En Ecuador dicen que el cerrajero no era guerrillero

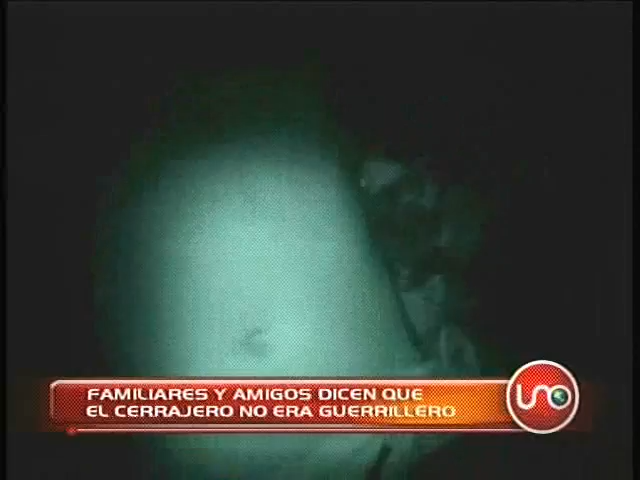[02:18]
Tampoco se explica en un detalle fundamental, el cadáver de quienes ellos creen es su hijo, estaba vestido con un pantalón camuflado como lo muestran estas imágenes tomadas durante la operación.